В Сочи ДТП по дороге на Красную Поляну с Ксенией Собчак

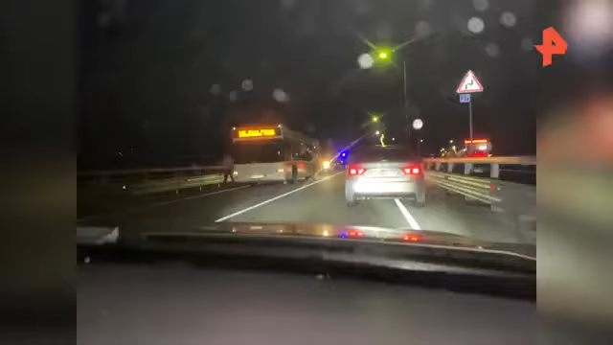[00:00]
Да, жестко, жестко. Не. Гаишники не просто так сюда педали. Скорую, он реанимация. Там, да, тем более. Труп он лежит. Я сейчас выйду. Да, бампер. Да, не жестко здесь. Там смотри, полмерца нет. Полмерца нет.